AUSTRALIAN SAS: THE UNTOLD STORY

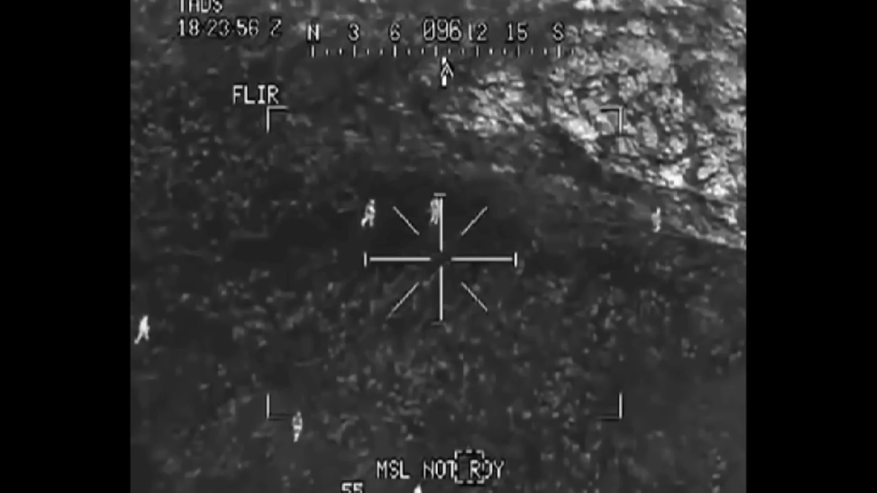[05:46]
The mortar positions were tents. They were trucks carrying ammunition.
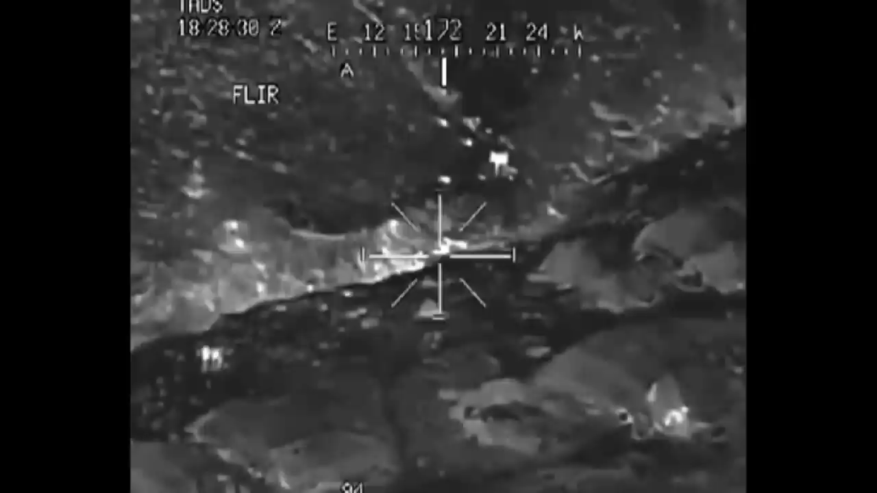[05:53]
They were encampments of the enemy. And most of these were along creek beds.
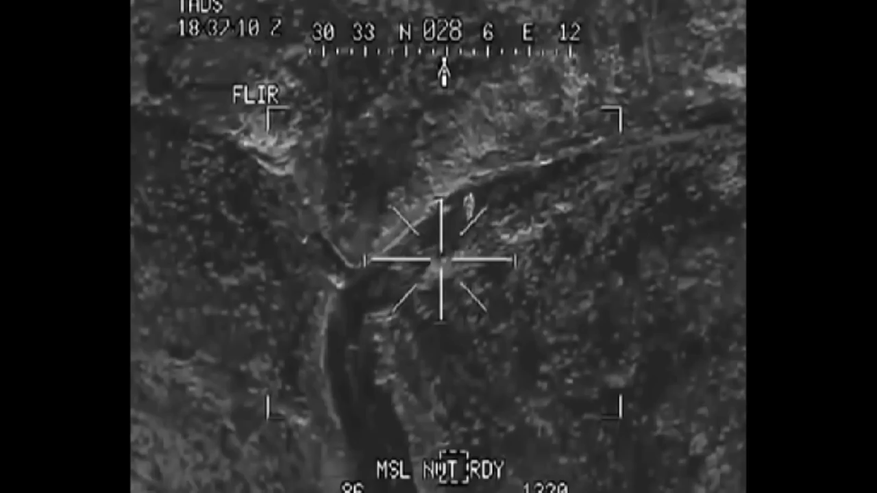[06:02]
When the gunships checked in at night, inevitably they would find something there, report back to us what they see. We would give them a clear hot, which means that they could engage.